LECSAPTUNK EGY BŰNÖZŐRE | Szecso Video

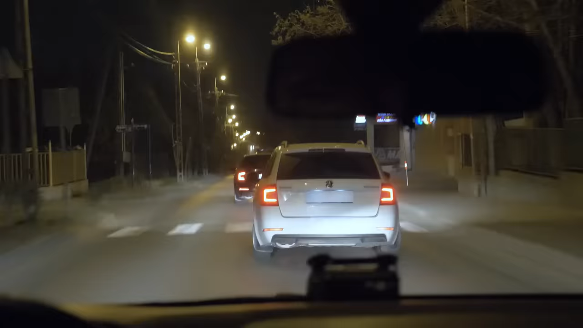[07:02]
Most lehet, hogy változott a terv, és ez az érdekessége a munkánk egyébként.
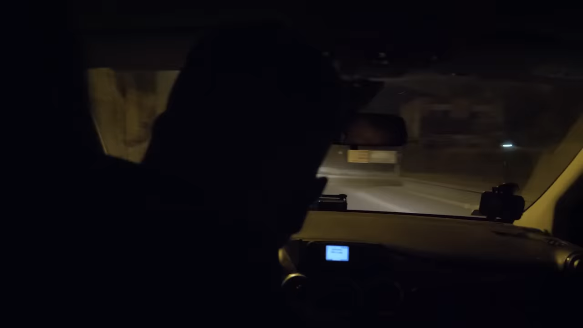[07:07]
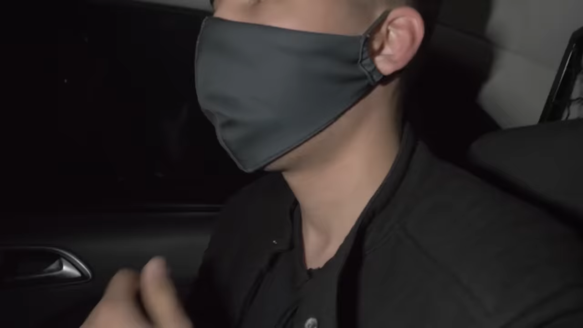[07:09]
Felkészültünk egy házban történni elfogásot, csak a célos meg elindult, úgy néz ki. Ó!
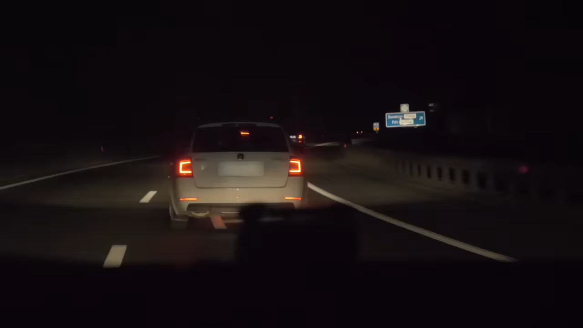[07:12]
Hát most lehet, hogy az autóból fogjuk kiszedni. Egy gyors étterembe irányába hajtott, ahol be is tért.
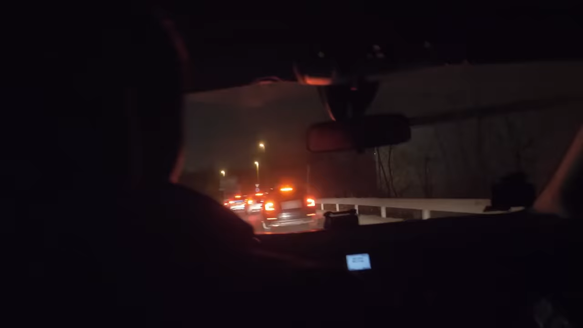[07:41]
Ezzelről lehet csak belátszni, most most a fizetős kiadós ablaknál. Látom a BDO-ot meg is érkezett a BDO. Ezt jól van. Valahogy álljátok úgy BDO majd, hogy tudjatok majd szállni szemben. A személy tehát épp a gyors étterem drive részében várta a rendelését. Nem kell bonyolult művelet a házanál, vagy veszélyes manőver a közúton, csak érjünk oda, amíg elkészül a hamburger. Szemből egy meg tudja zárni. Mi zárunk szembeszéltünk. Csikos a kéne zárni szemben. Nyitó vagyok, Zsőz út.